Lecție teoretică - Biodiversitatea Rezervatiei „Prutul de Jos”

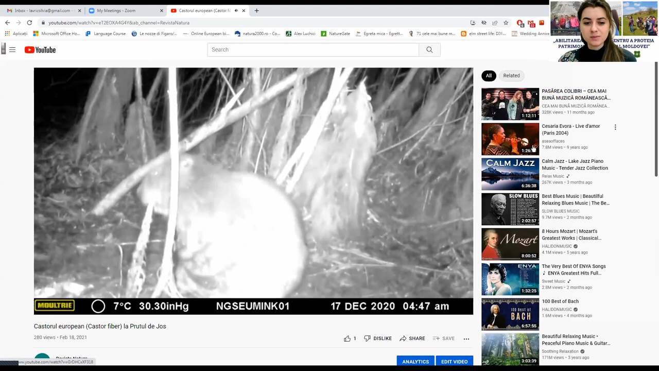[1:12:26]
Doamna Paladi, dumneavoastră puteți comenta dacă doriți activitatea. Vreau să spun că noi am botezat acest castor, i-am dat un nume, Gheorghiță.
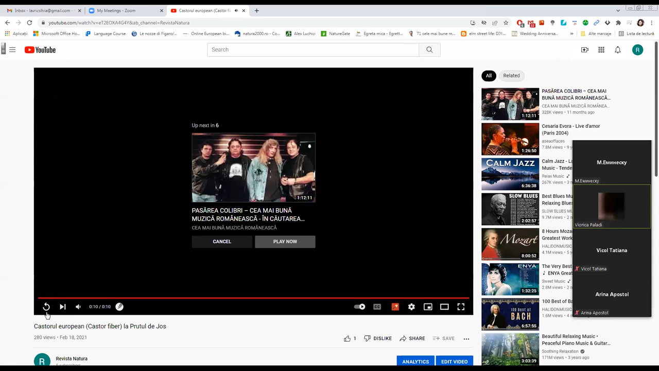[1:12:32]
Chiar și nutria are un nume Nicolae, încercăm așa cumva să ne amuzăm,
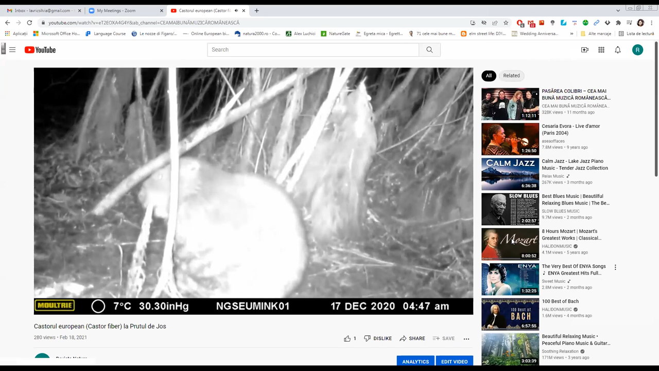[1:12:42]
adică că până la urmă avem o muncă interesantă și toate aceste animăluțe îți trezesc niște emoții, mai ales când am prins, nu-l vedeam și anume cum ne-a postat el așa, chiar parcă ar fi un copil.
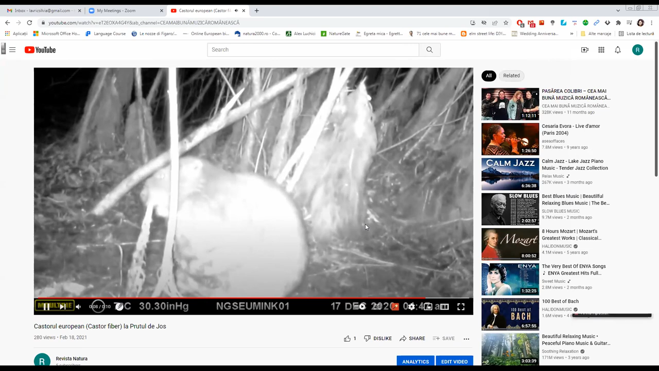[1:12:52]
Eu vreau doar atât să spun că e foarte costisitor și foarte dificil să obții imagini cu fauna sălbatică, în special cea nocturnă. Deci, filmulețul ăsta pe care îl vedeți dumneavoastră, stimați elevi,